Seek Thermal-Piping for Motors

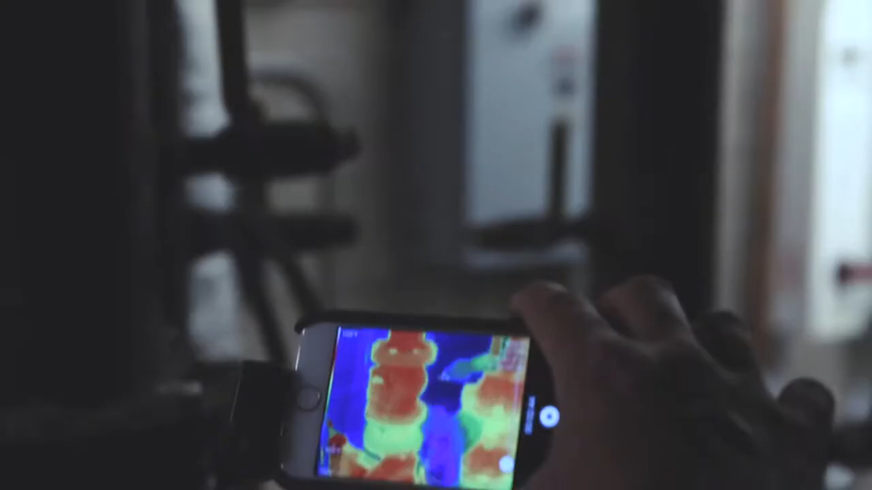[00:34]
pump system I'm gonna walk over by the motor
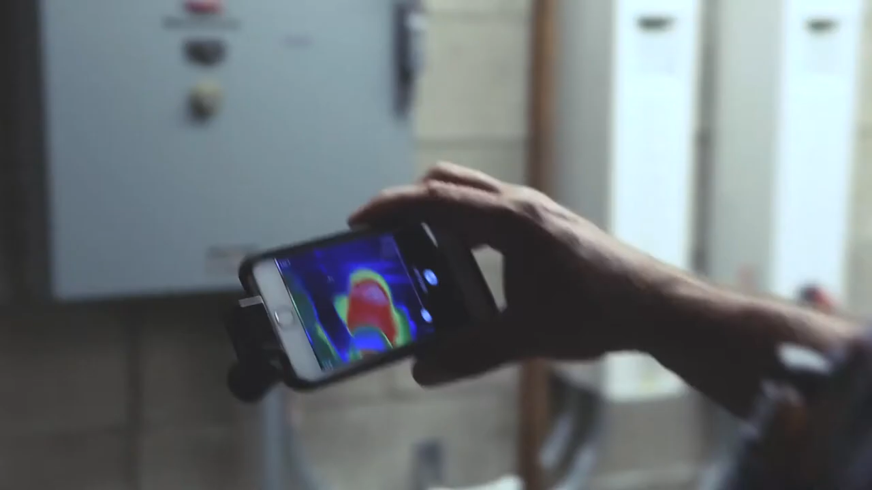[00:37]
here's your motor that's actually in use right now here's my pump bearing
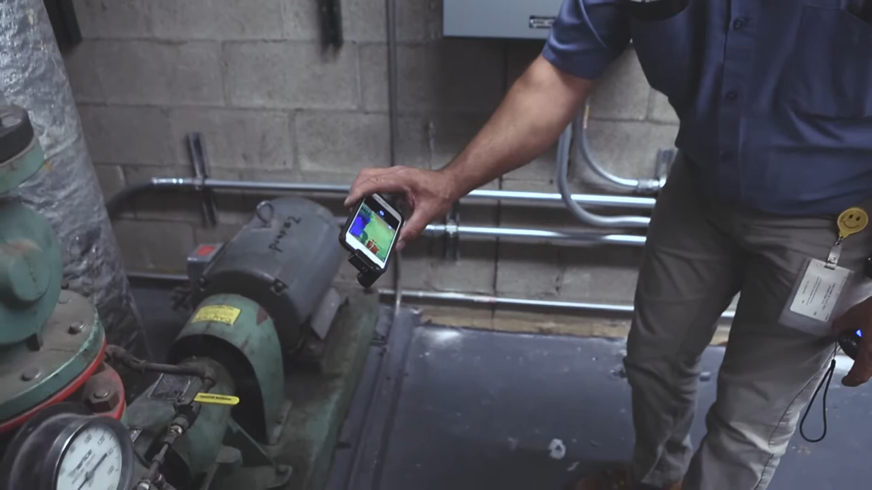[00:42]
here's my pump bearing assembly
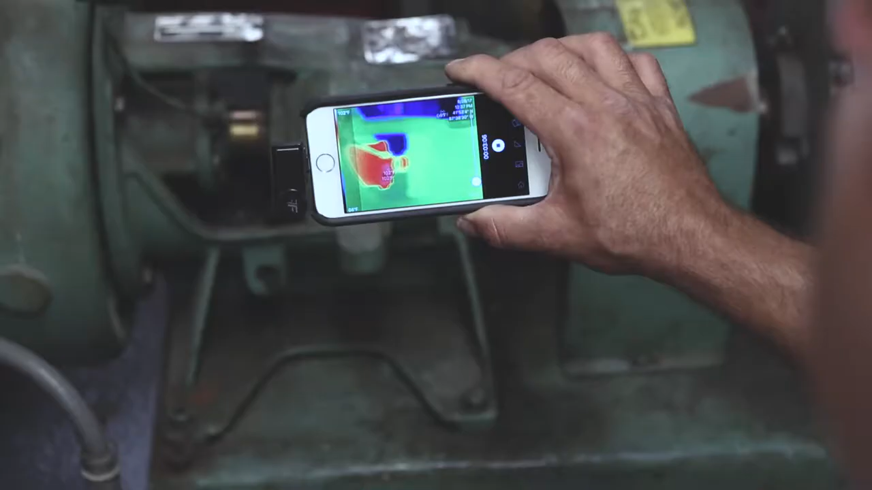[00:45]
102 degrees there
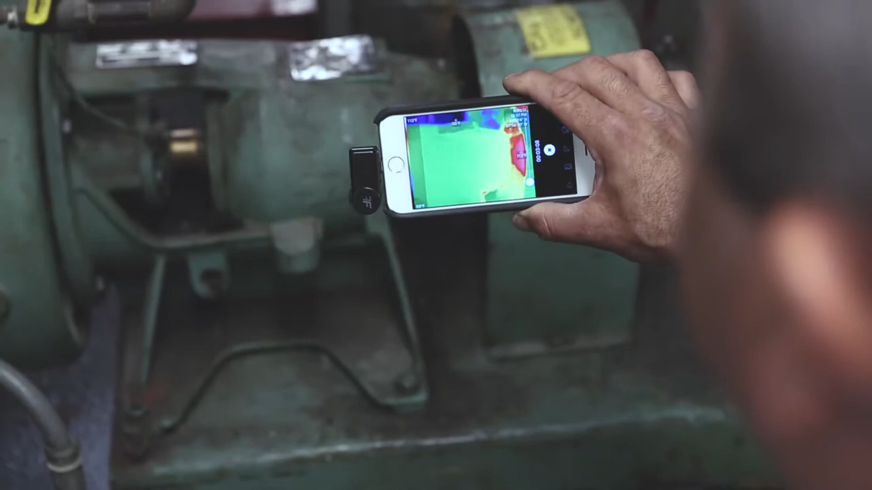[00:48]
we have 113 degrees by the coupler this will tell you if you have
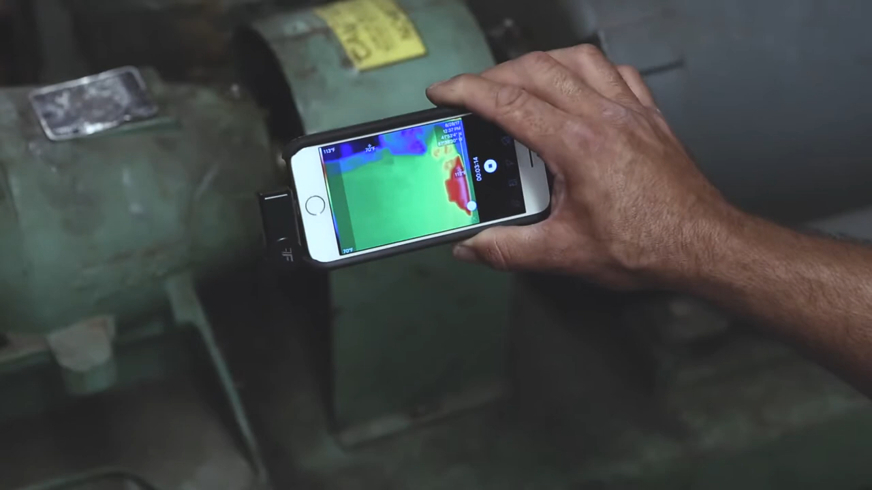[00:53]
a misaligned coupler if you have misalignment on your coupler you'll have high readings on
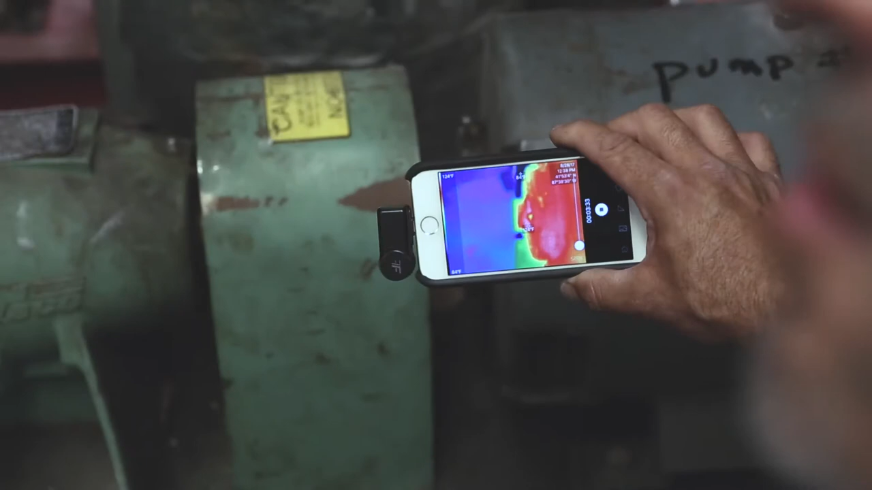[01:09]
of the motor spinning so yeah again you're just taking a picture